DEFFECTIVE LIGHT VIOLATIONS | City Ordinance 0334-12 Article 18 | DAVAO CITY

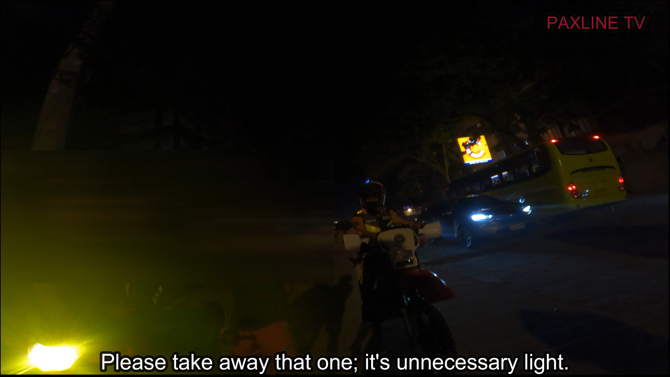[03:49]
unnecessary light na siya Ha? Bawal ang blue siya, motor O pula, ha?